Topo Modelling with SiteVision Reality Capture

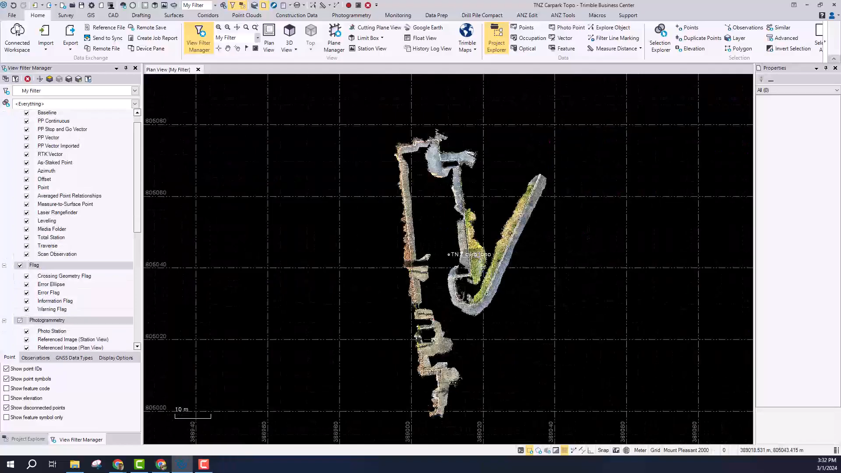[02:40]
has come directly in in the basically georeferenced already. There's no post-processing or registration that's required. So this makes it a really accessible and fast workflow
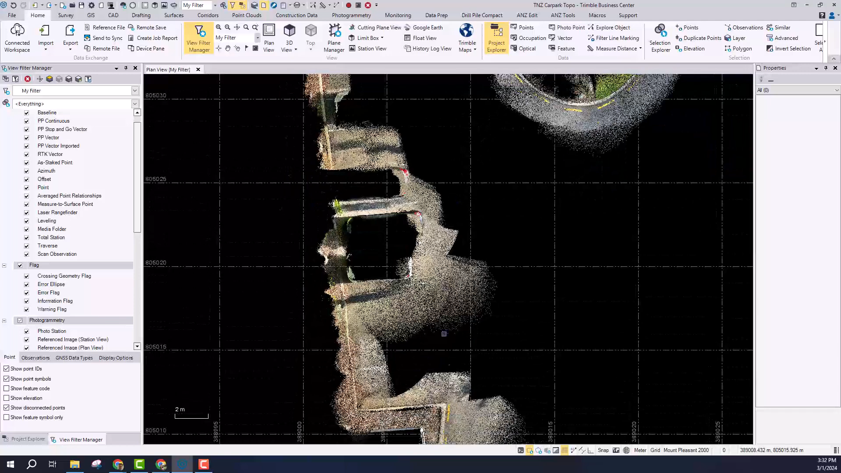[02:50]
and go out and capture a lot of information bring it straight back into your office software
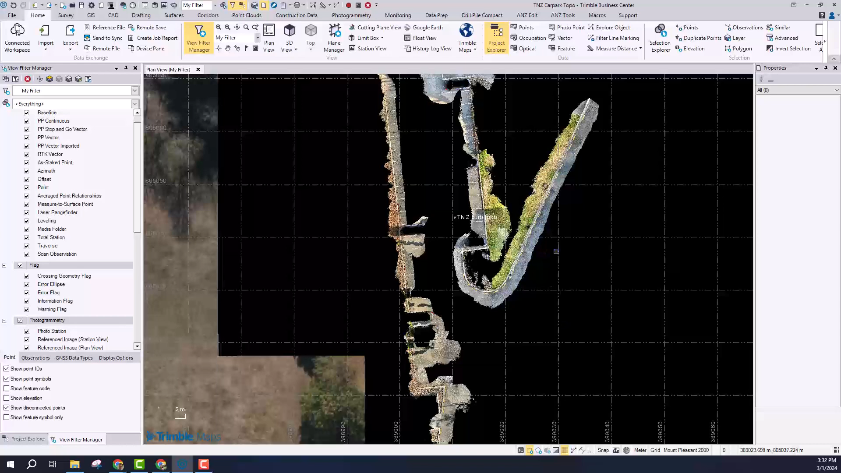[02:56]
without needing to do any of the quite time consuming post-processing.
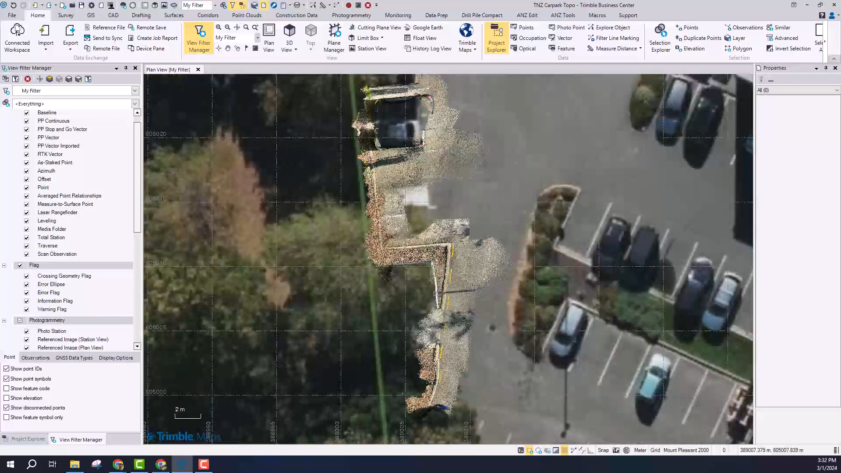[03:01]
So turning on the background map you can see as a as a chick and a visual inspection to make sure I'm in about the right spot
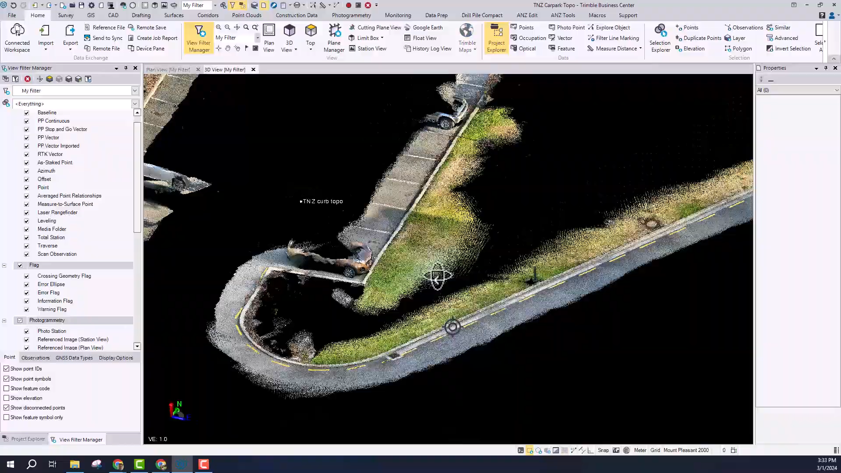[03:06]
and that's going to you know take a look at the point cloud you can see the the density that
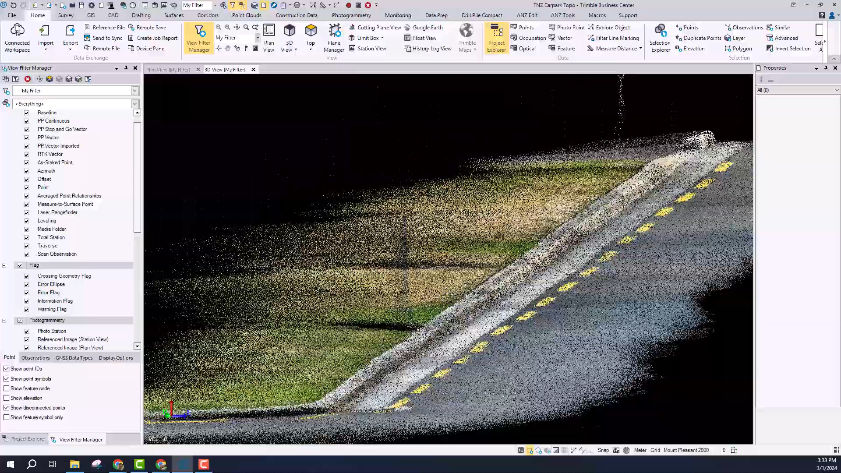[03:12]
we're getting with the mobile capture you know it's not going to be as dense or as accurate as a traditional terrestrial
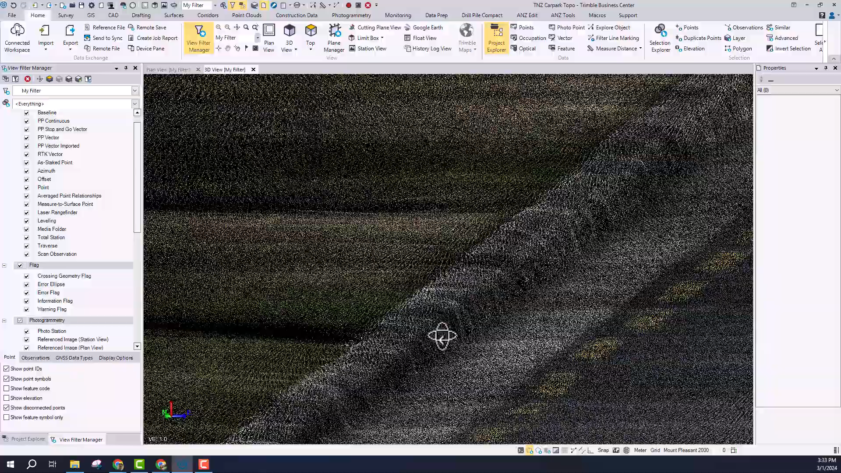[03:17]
scanner but it's going to be good enough for a lot of applications and workflows and we'll take a look at one of those here.
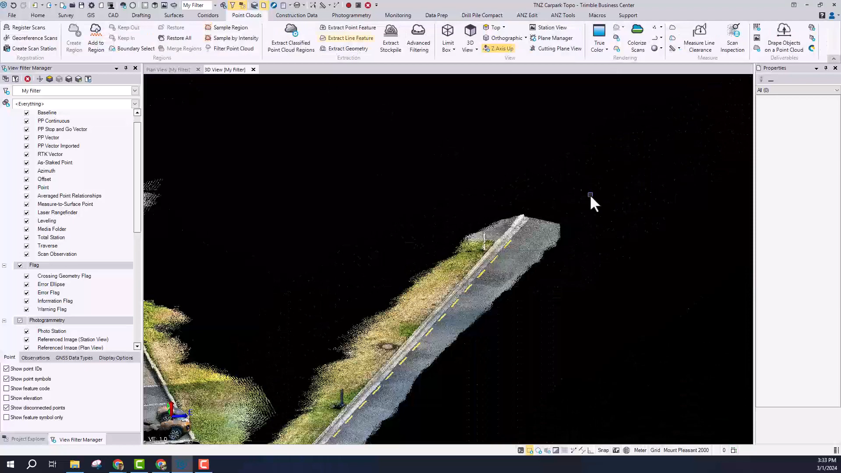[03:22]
So this is one of the one of the many cool features that Trimble Business Center offers. This is actually a tool which is going to help you do feature extraction of a curb.
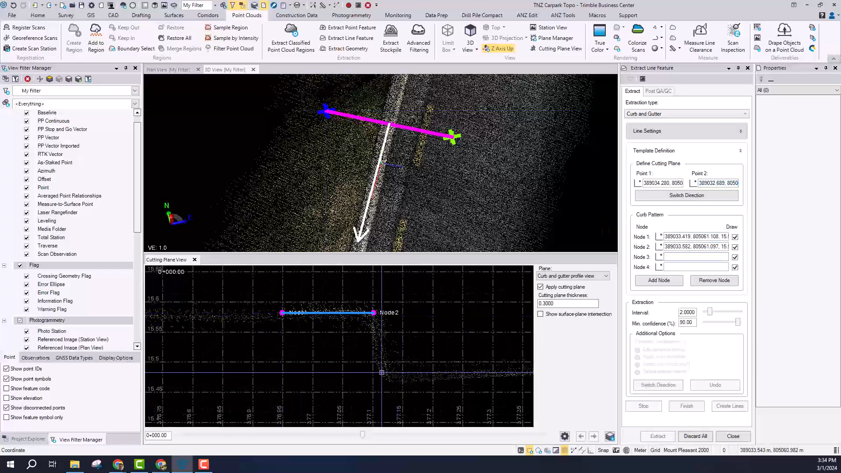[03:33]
So I'm just going to run through that really fast just give a quick demonstration.
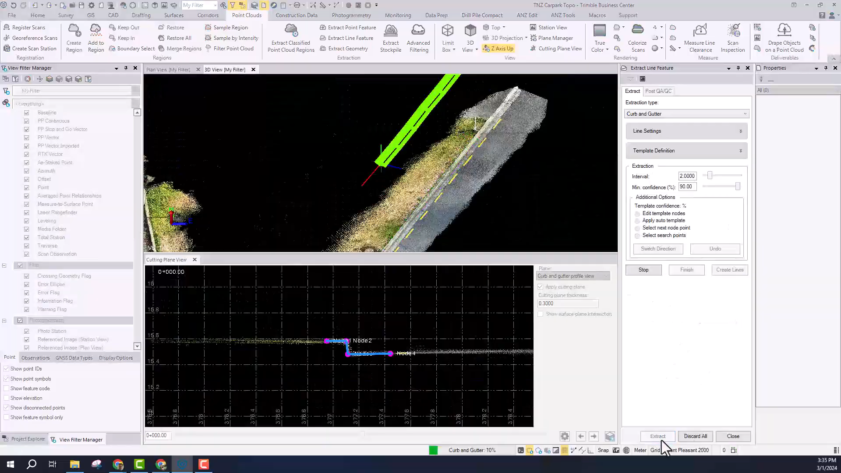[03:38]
Basically you just cut through the through the point cloud,
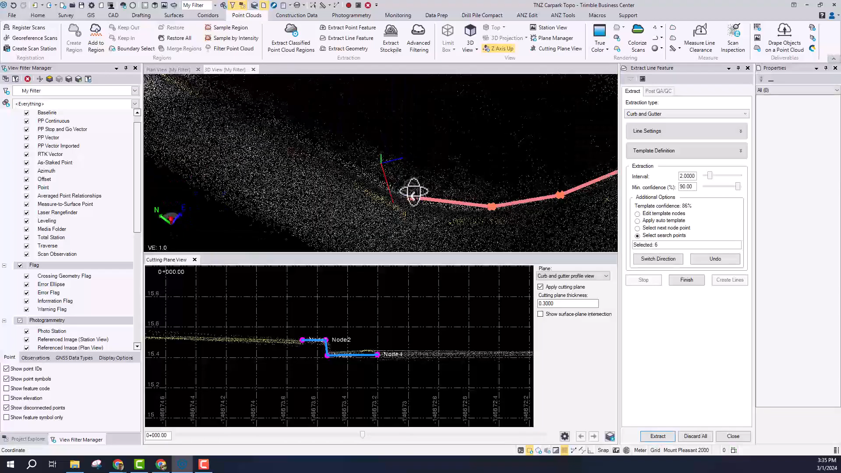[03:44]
define the template you want to extract and then Trimble Business Center will actually run through and automatically extract that.
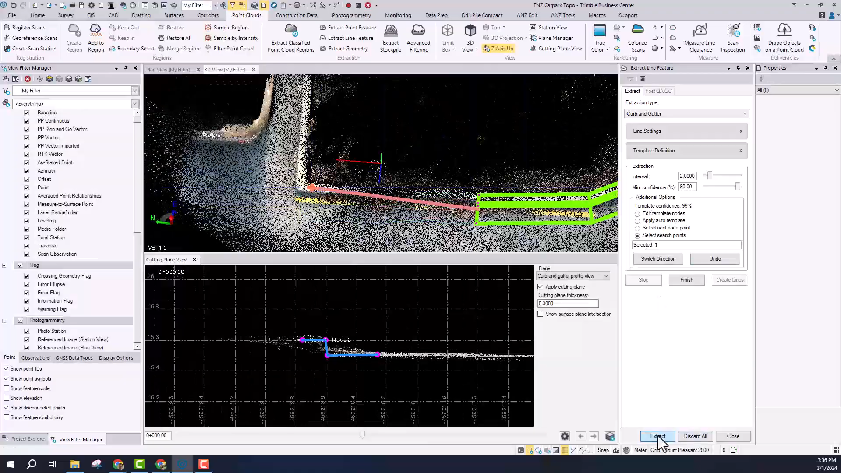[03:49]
Sometimes you need to give it a bit of a hand when you go around corners. This is still a really fast way to document the topographical survey and create the line work that I need.